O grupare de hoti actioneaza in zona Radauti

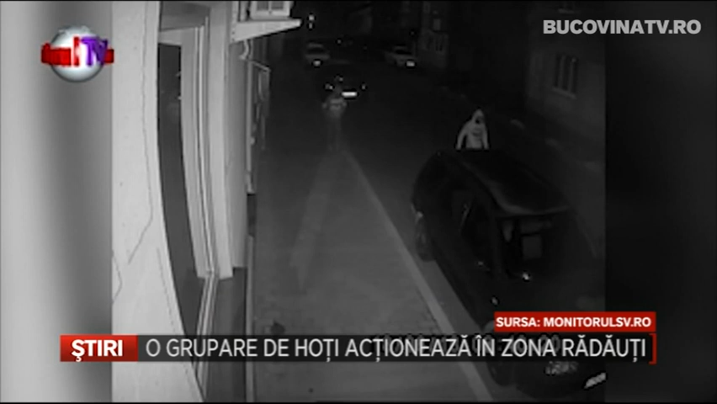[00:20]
Pe timp de noapte, cu cagule trase pe față și cu mănuși, aceștia iau la rând mașinile din zonele mai puțin iluminate și circulate și încearcă portierele. Se bazează pe faptul că sunt destui cei care nu își asigură portierele, ba mai lasă și bunuri în interior. Un rădăuțean a postat imagini de pe o cameră de supraveghere pe care se observă doi indivizi, care în noaptea de 17 spre 18 august se apropie de mașini de pe laterale și încearcă portierele. Unul dintre indivizi deschide portiera de la șofer și caută prin mașină, în timp ce celălalt supraveghează zona.